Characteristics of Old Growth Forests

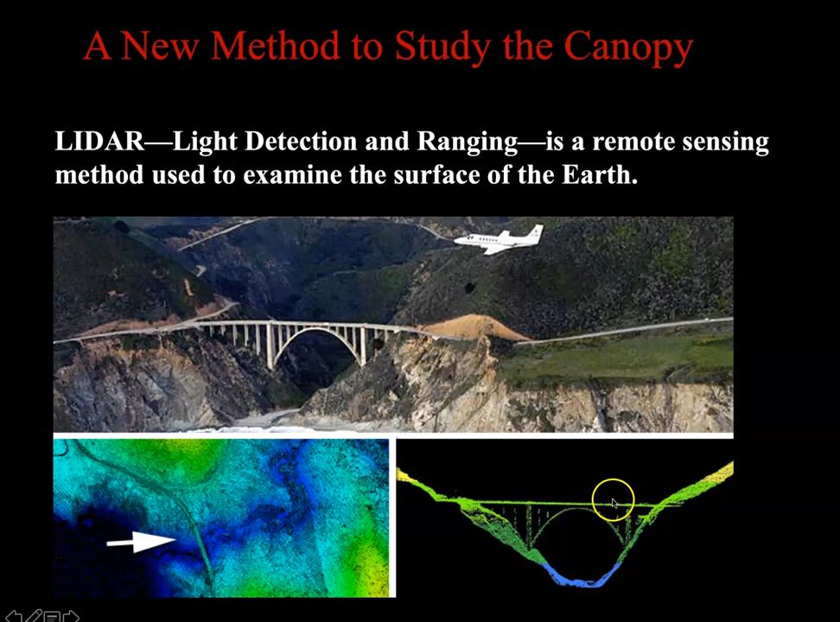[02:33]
you can see this bridge here what it looks like just looking at the bridge and you can see the lidar image that was created and so notice it shows different heights the top of the bridge the bottom of the bridge and the canyon below the bridge And then this is a lidar picture of a old growth forest In fact, I'll read this to you. This lidar image shows a canopy height profile Across a narrow transect through a 500 year old douglas fir forest Each dot represents a hit And return of a laser pulse and the colors indicate the height And so notice we have different colors and different
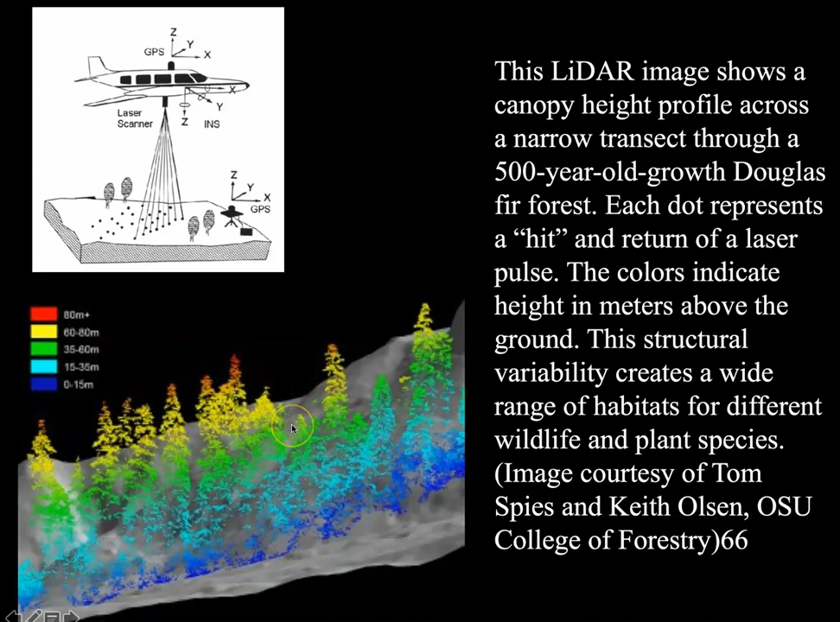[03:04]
heights or we have a multi-layered canopy in that forest